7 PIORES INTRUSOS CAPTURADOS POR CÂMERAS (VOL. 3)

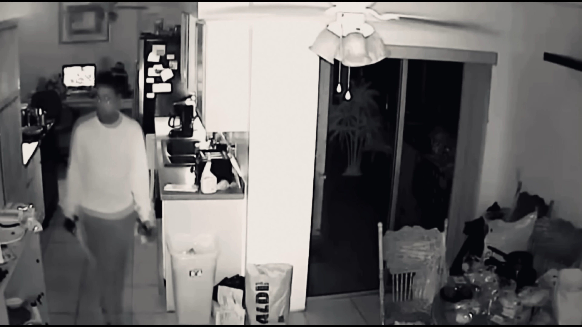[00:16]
e nos fazem lembrar que o ser humano é mais perigoso do que qualquer monstrinho que supostamente existe por aí.
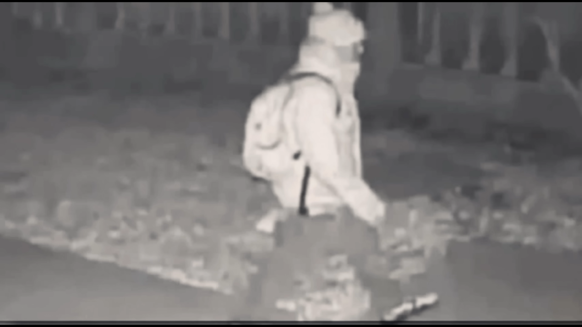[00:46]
A câmera do lado de fora da casa acabou flagrando o nosso primeiro intruso.
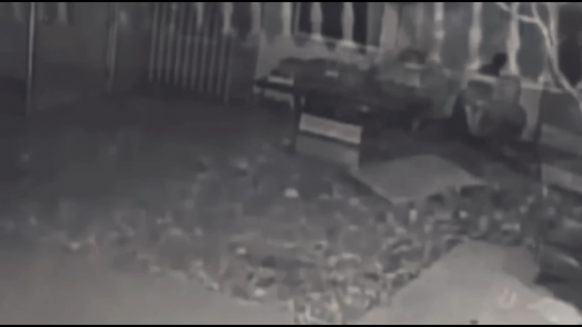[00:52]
Ele entrou na casa por volta de 12h30 da madrugada, em uma quarta-feira.
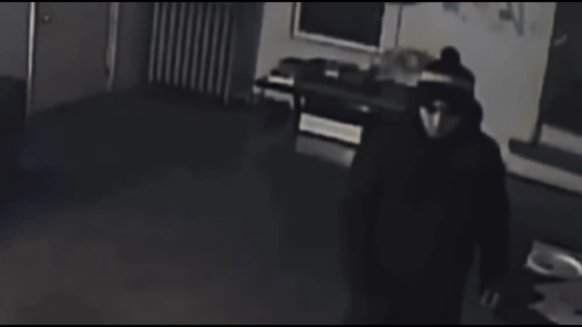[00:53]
A próxima câmera mostra o homem rastejando em frente à cama do casal.
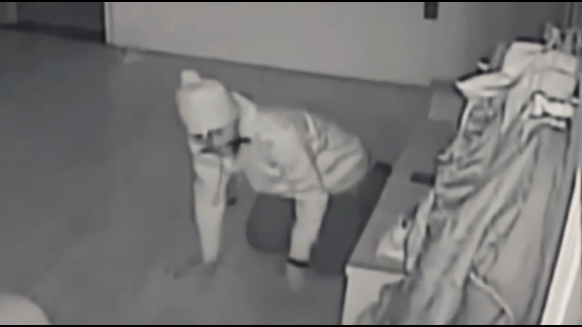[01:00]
E esse intruso provavelmente umpou seu stealth no máximo, pois os proprietários da residência ainda estavam acordados enquanto o homem roubou o celular deles.
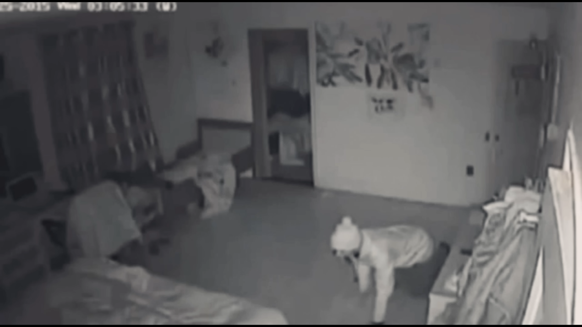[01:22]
Então, se ele fosse notado, provavelmente o casal iria perder muito mais do que um celular. Então aí ele acabou roubando um Samsung S6 de cima do cômodo do quarto. E não foi identificado.
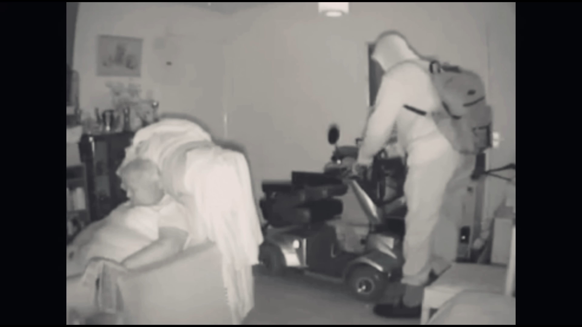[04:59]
Com o posicionamento de mais câmeras, foi descoberto que ele teria roubado a senhora quatro vezes no espaço de apenas 12 meses. Porém, na última gravação, ela ligou para a polícia a tempo e Patrick foi preso minutos depois.
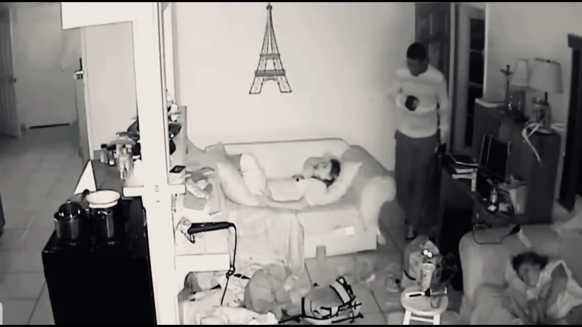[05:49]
O vídeo capturou um ladrão se esgueirando enquanto os netos do proprietário dormiam na sala de estar. A câmera estava rodando por volta da uma hora da manhã de sábado. Os investigadores dizem que agora estão procurando os suspeitos.
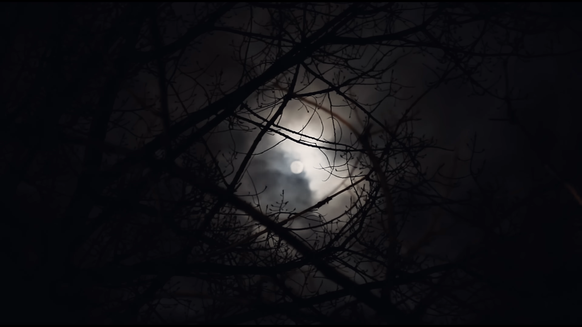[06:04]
Mas suas descrições do homem são, na melhor das hipóteses, vagas.
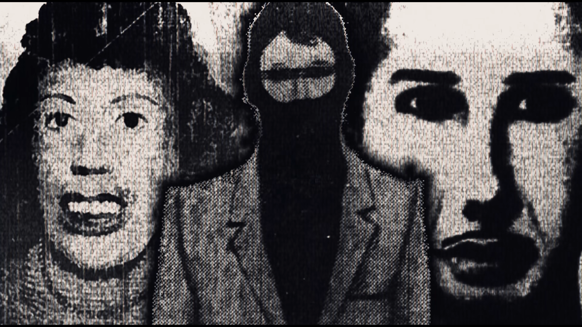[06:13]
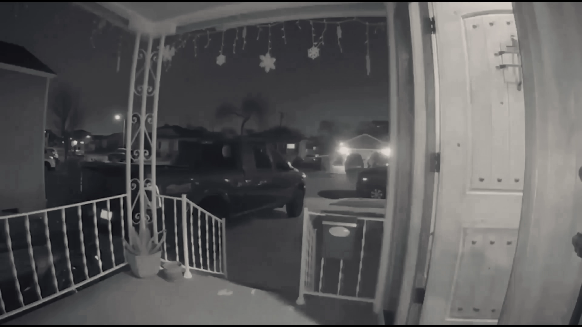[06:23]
Este vídeo mostra a câmera da campainha da casa de Ali Porhach.
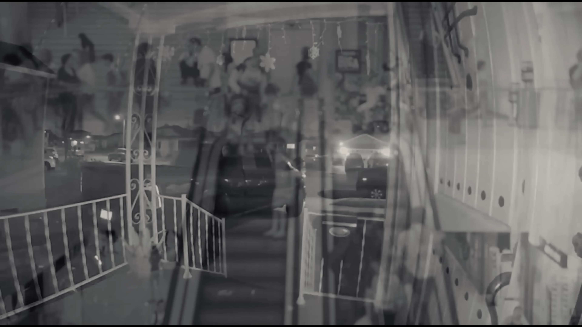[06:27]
Segundo informações, a mulher estava fazendo compra com suas filhas.
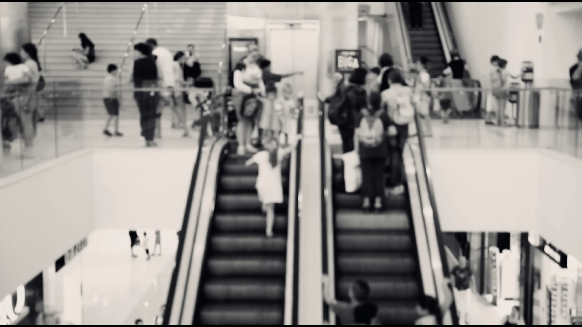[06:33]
Mas na volta, tiveram uma surpresa desagradável. O frame a seguir mostra um homem se aproximando da porta da mulher.
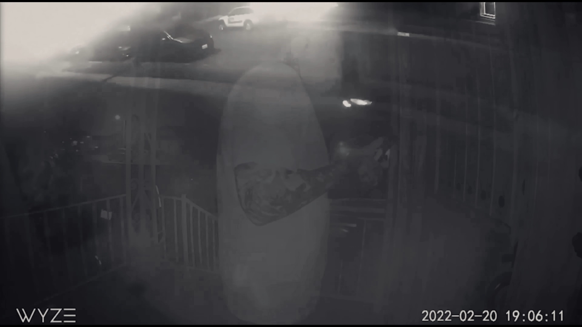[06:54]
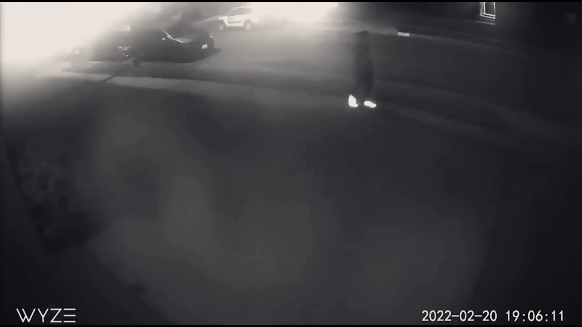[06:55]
As câmeras de segurança dos vizinhos revelam que, minutos depois de tentar entrar na casa, o homem realizou uma ligação.
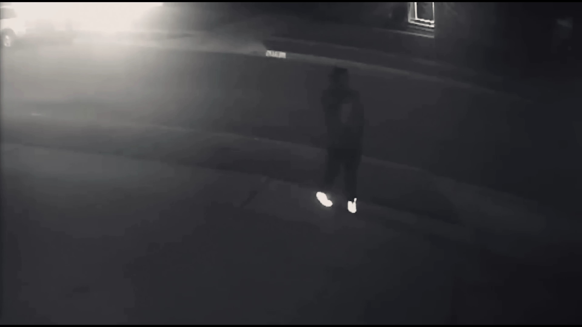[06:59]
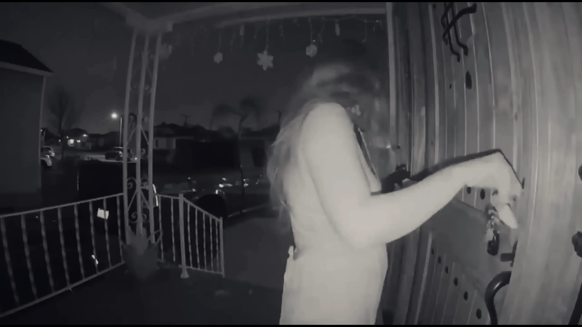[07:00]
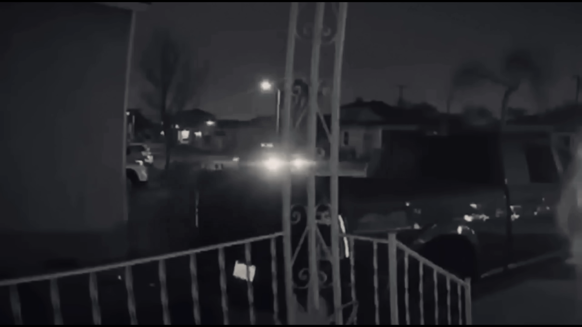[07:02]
E as filmagens dão a entender que ele estava perseguindo as mulheres de carro antes mesmo de elas entrarem na casa.
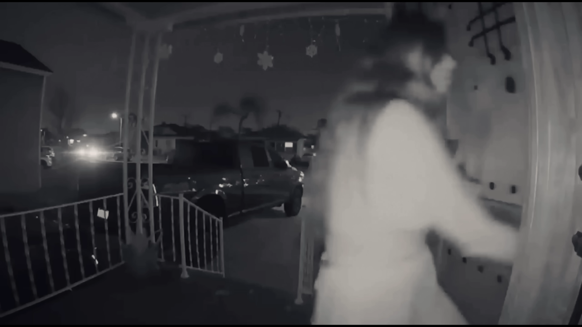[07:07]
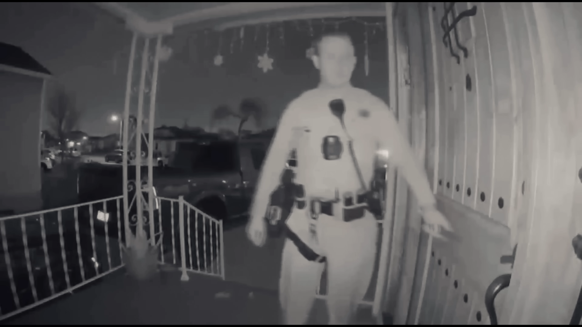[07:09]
A polícia foi acionada, mas o homem da filmagem não foi encontrado.